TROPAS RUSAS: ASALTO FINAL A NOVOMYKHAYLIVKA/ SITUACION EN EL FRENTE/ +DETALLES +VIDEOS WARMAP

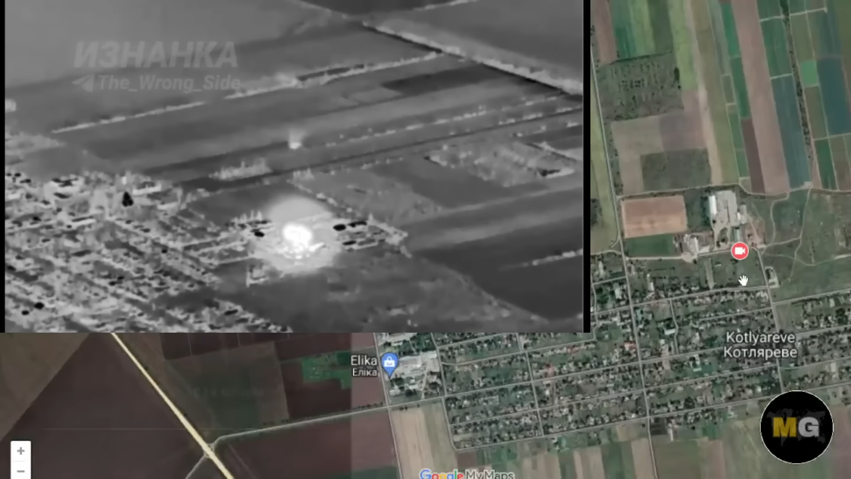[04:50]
Fíjense, ese video que estamos viendo allí es exactamente en este hangar que vemos acá, bastante grande, que fue destruido cuando el sistema Buk M1 se estacionaba allí.
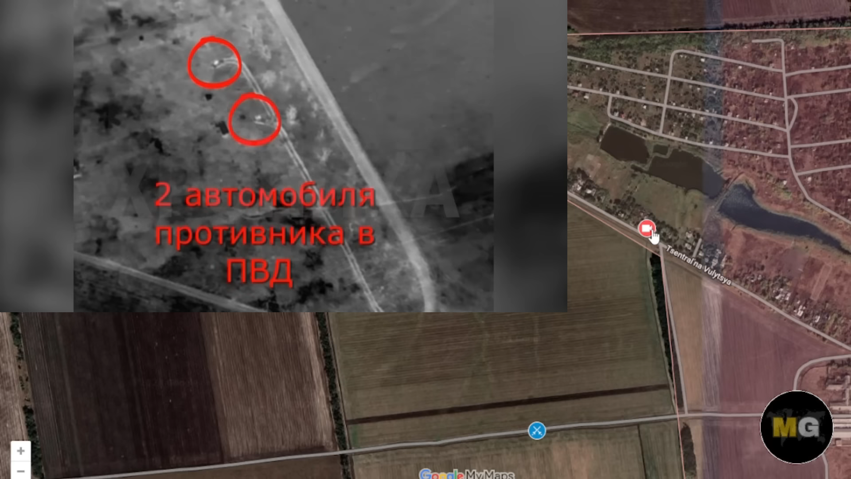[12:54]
Acá tenemos esta zona de los lagos y pues en este punto fueron atacados con sistemas de lanzamiento múltiples Grab por parte de la artillería rusa. Allí vemos el momento donde llegaban estos misiles en toda esta zona de los lagos.
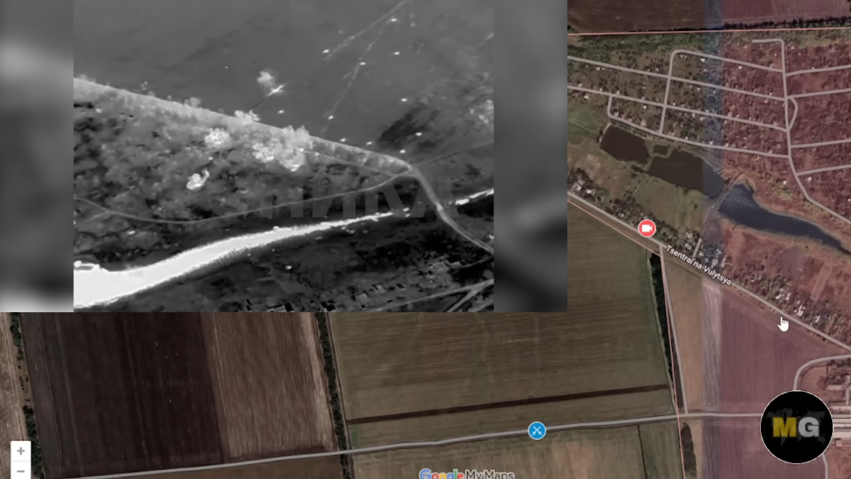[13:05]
Allí pues lograron repeler a través de estos ataques con misiles Grab el asalto ucraniano.